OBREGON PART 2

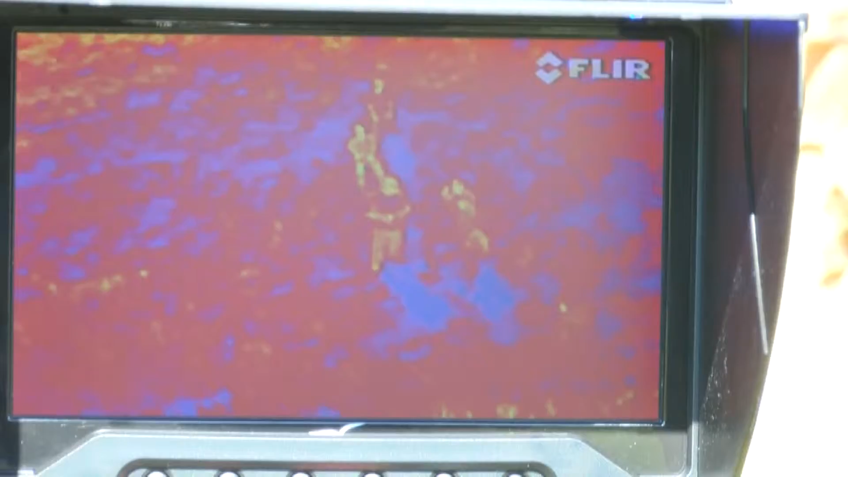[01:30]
The human stands out because they're a brighter color. They're going to pop out like a sore thumb.
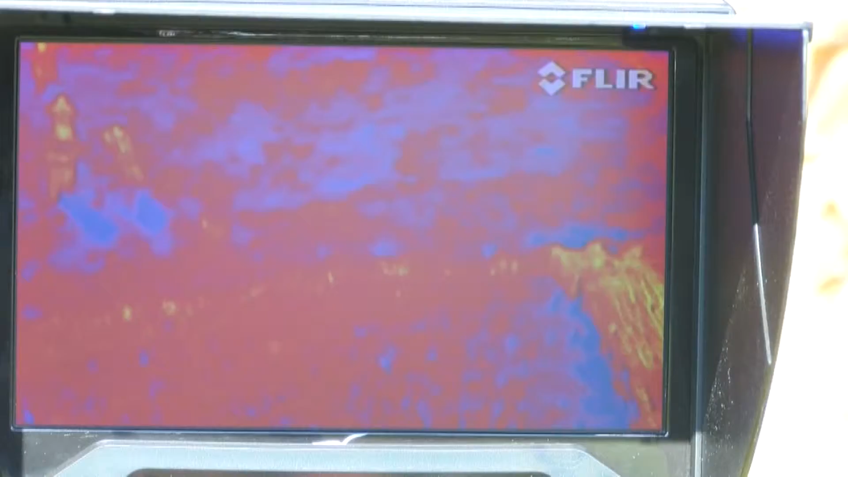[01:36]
Andrews is offering his service free to law enforcement because he, like the rest of his community, wants Obergon safely caught.